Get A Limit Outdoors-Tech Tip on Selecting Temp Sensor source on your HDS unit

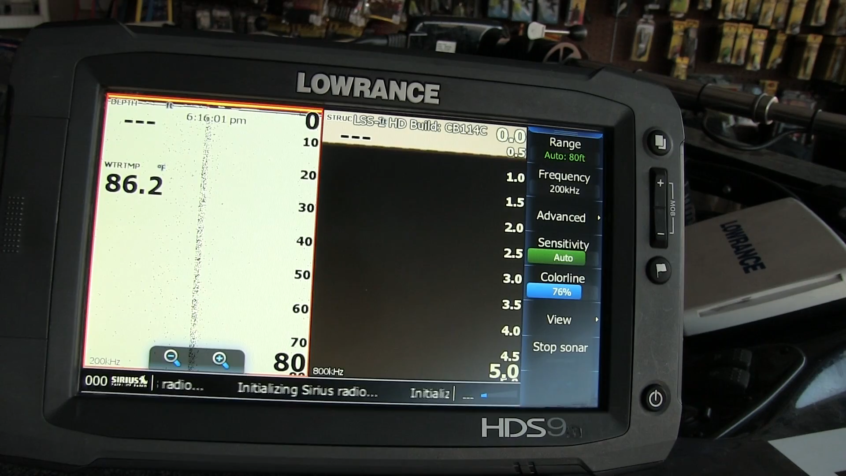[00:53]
On screen: water 86.2°F
I'm reading off my LSS2 box right now just for a prime example here. I'm going to show you how I set my temp sensor on my BAL unit. I'm going to hit the menu.
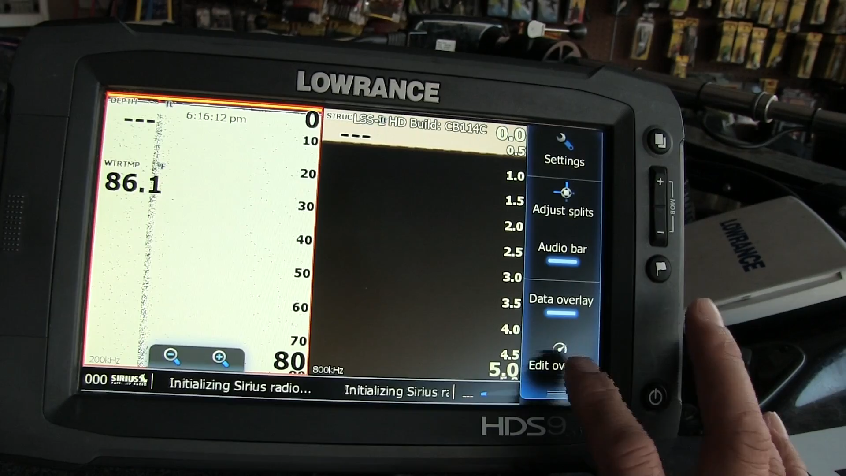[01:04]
Head to Overlay. I'm going to press my temp sensor. I'm going to go to Change.
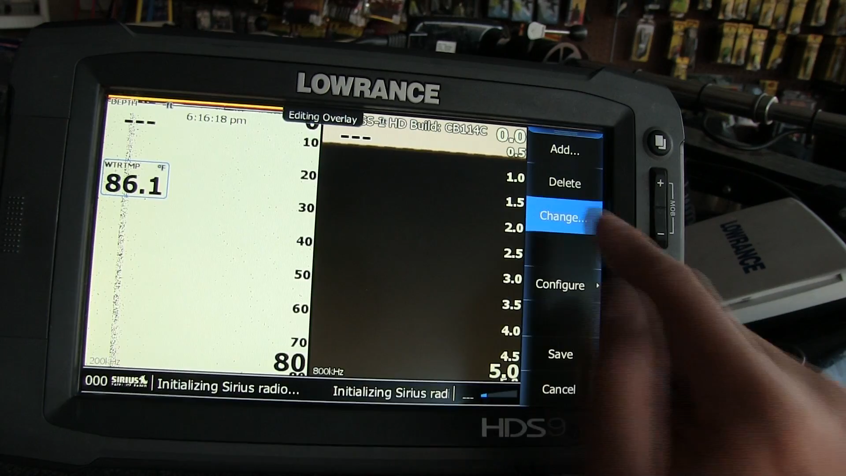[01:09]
On screen: water 86.1°F
Hit the arrow button. I'm going to go to Data Source.
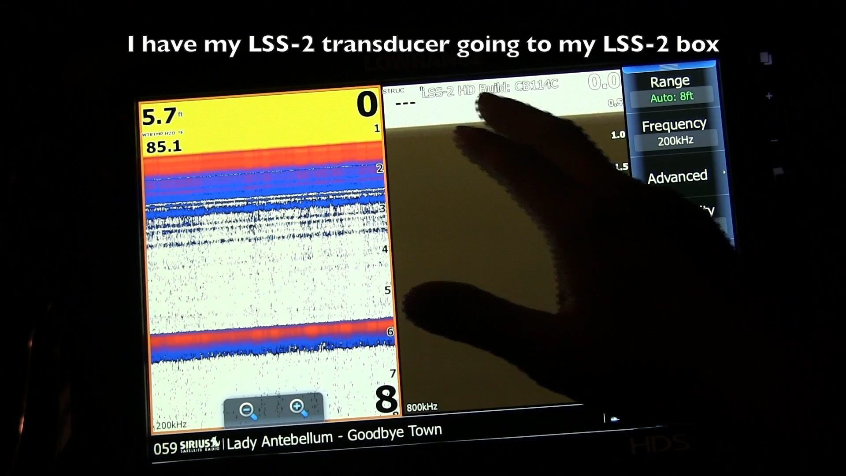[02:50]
On screen: depth 5.7 ft
And I got my LSS2 transducer connected to the box. What that entails you, I do not have, right now, for this part of the video, my LSS2 transducer not connected to my touch unit. So, if I want to use the LSS2 transducer temp source, here's how I do it.
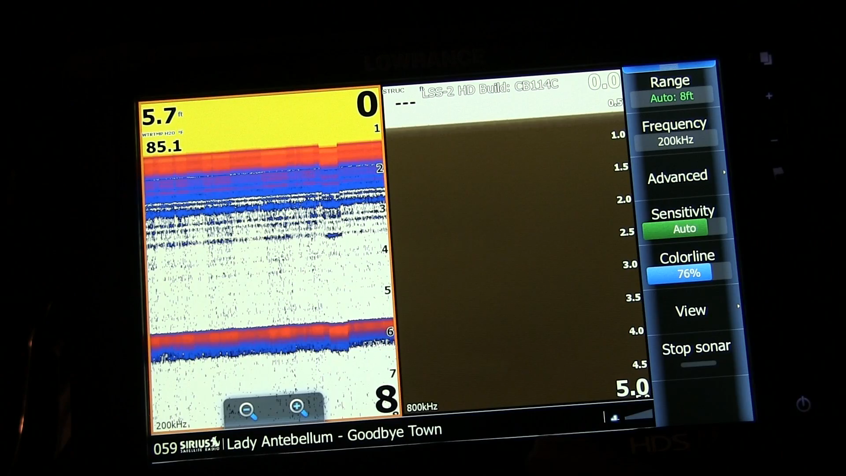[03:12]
On screen: depth 5.7 ft
Go to Edit Overlay. Go to Change.
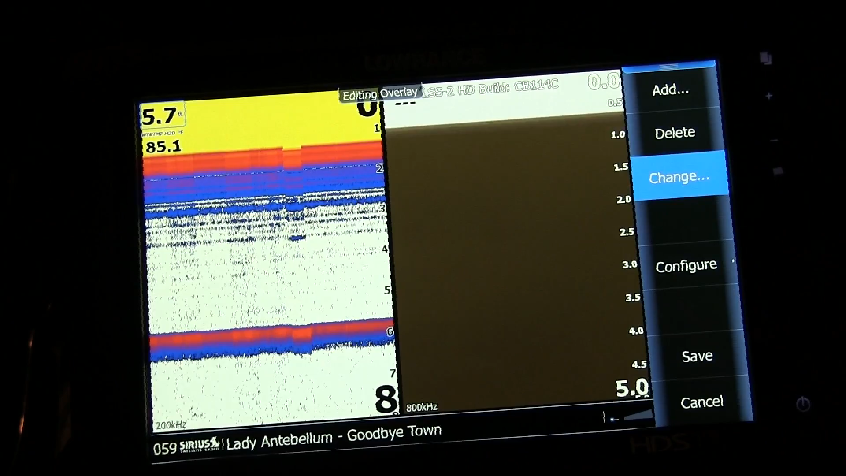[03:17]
On screen: depth 5.7 ft
Go to Water Temp. Go to Data Source. Select. Right now you see I got EP80 selected.
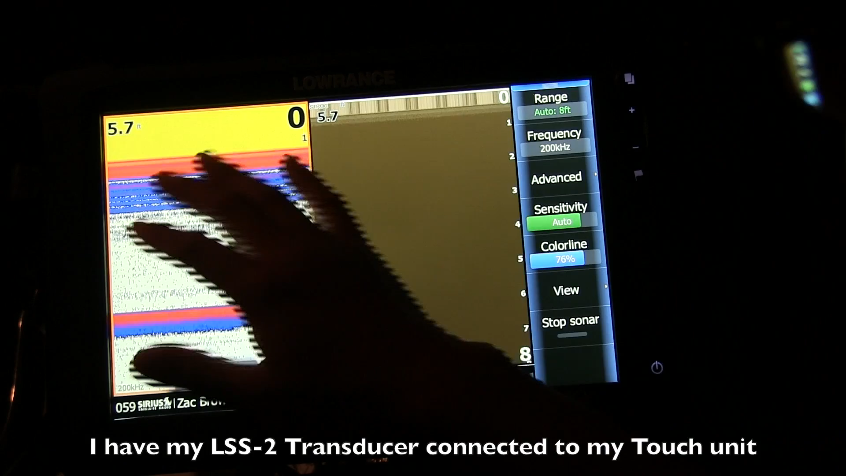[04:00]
As you see, I don't have any temp sensors on right now on my screen. Alright? On my boat, I have a PDWL for my 2D tonar.
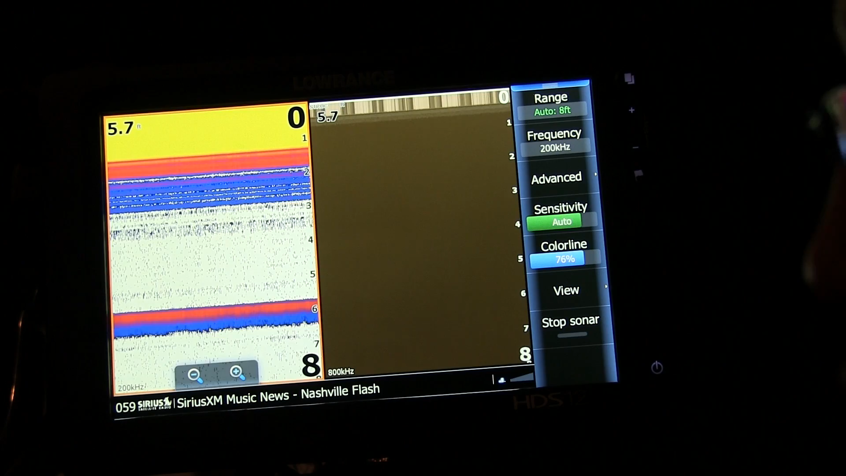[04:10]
And what that is, a transducer, a Puck-to-style transducer, doesn't have temp sensor. Okay? So, on my boat, I have two options because I have NEMA. But if you don't have NEMA, you only have one option. Okay?
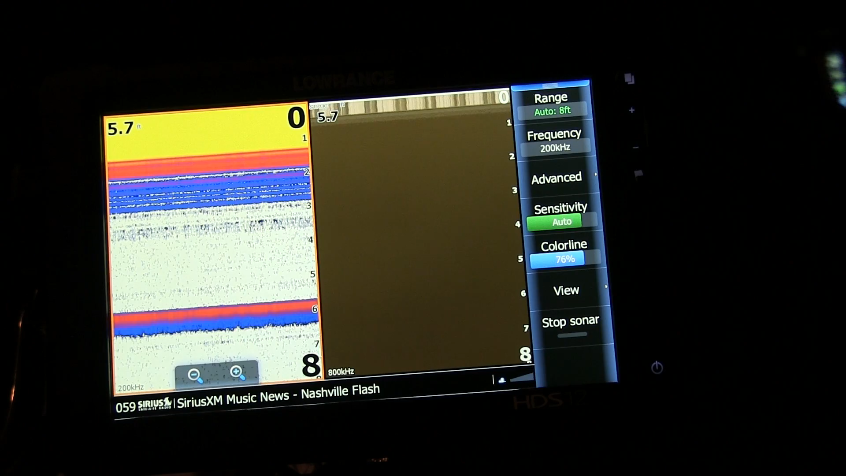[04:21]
So, when you overlay your temp sensor, what you want to do is do this. Go ahead, overlay.
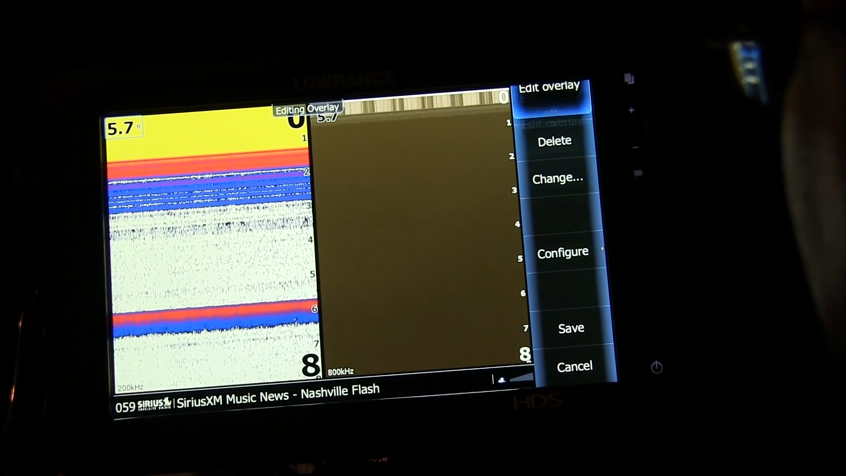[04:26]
You want to add. Check water temp.
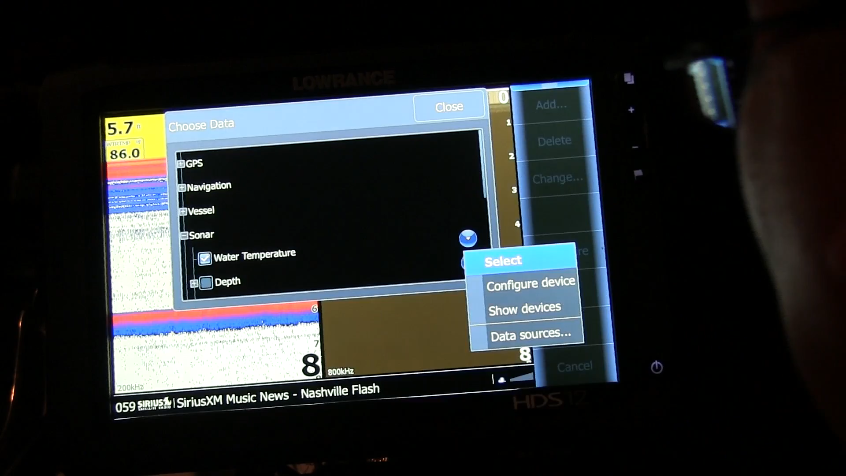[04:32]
Down there, right there, data source. Okay? HDS12 touch, T.